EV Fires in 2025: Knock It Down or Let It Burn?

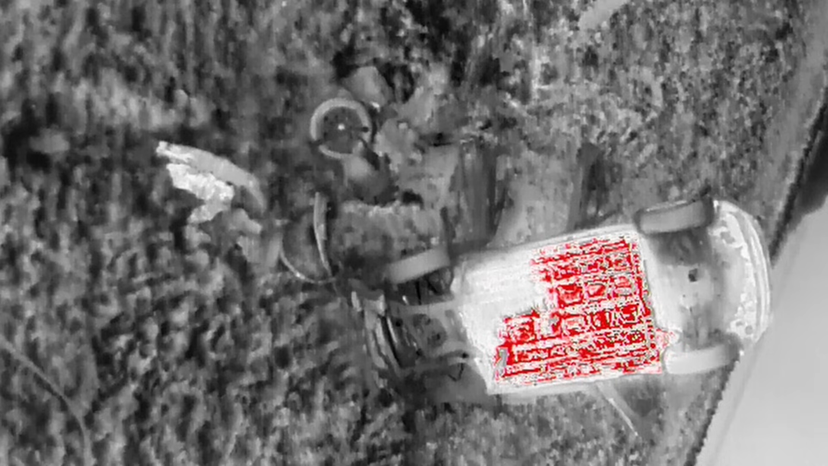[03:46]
They were even able to bring the drone team in to keep an eye on things.
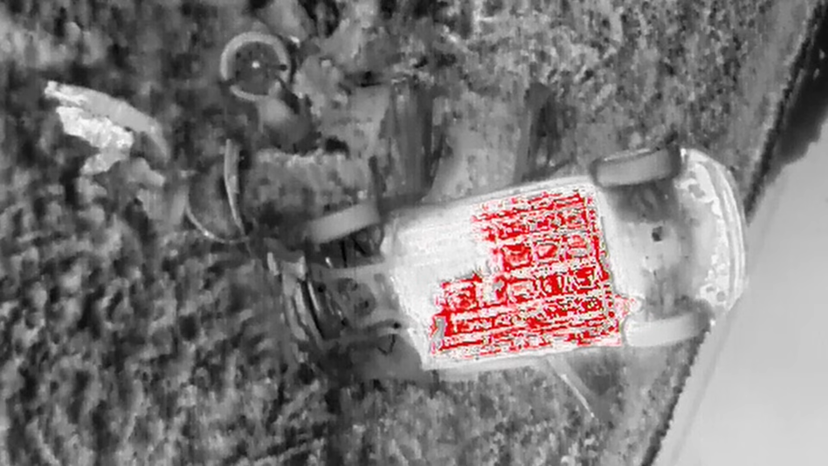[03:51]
Next time, the wheels might be pointed in the correct direction, making access to that box even more difficult.